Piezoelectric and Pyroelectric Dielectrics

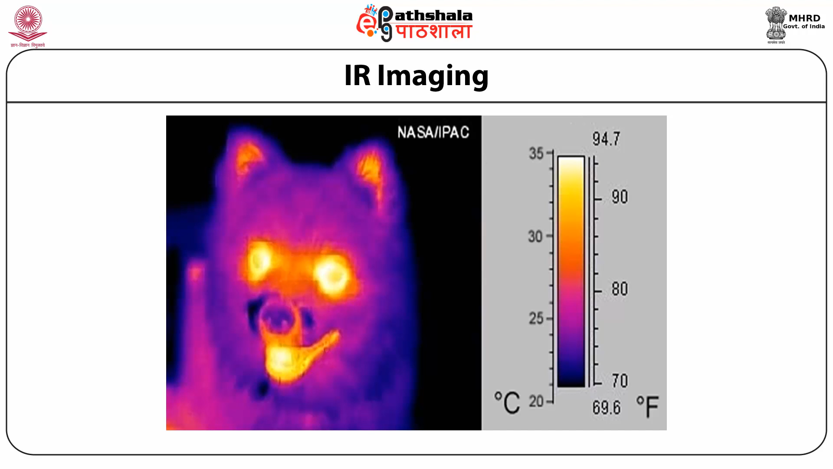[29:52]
On screen: scale top 94.7°F, scale bottom 69.6°F
Because entire scene are focused onto the plate in a thermal imaging, they have to be larger. Typically, squares of sight of about 1 cm thickness are the same as for the simpler device. So, students, let us summarize what we have learned in this module.